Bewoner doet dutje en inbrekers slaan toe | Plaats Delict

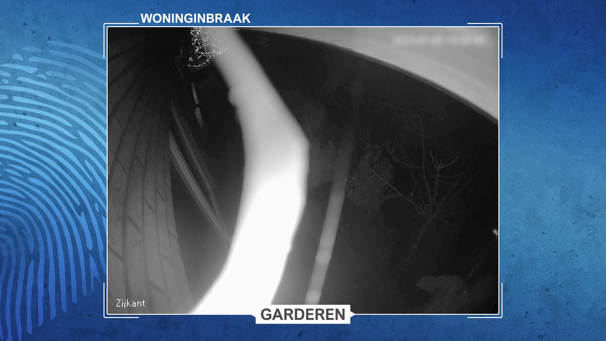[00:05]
Terwijl het slachtoffer gewoon thuis is, lopen deze mannen langs de woning aan de Spuldersweg in Garderen.
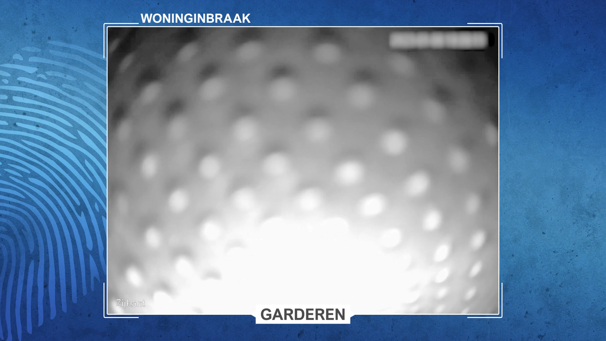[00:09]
De mannen hebben door dat ze gefilmd worden, want niet veel later klimt één van de twee omhoog en draait de camera weg.
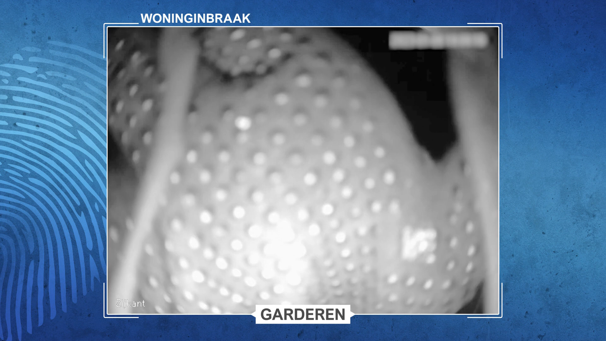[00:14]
Het lukt hem alleen niet om onherkenbaar te blijven, want even is zijn gezicht heel duidelijk in beeld.
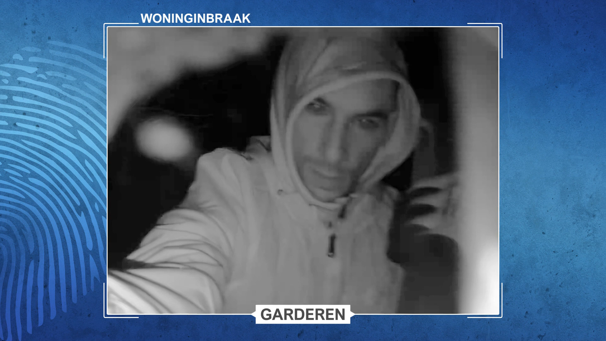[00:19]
Vervolgens zien we de twee verschijnen in de achtertuin.
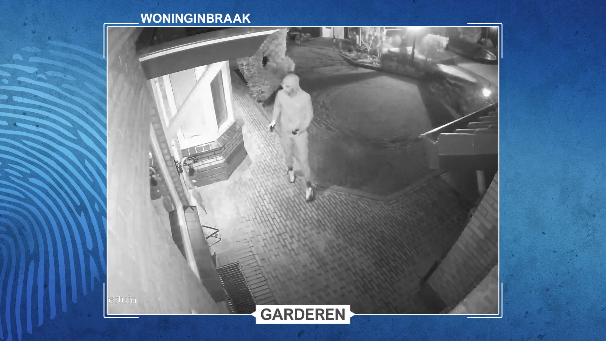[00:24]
Ze inspecteren het raam en proberen vrijwel direct met een koevoet het raam te forceren.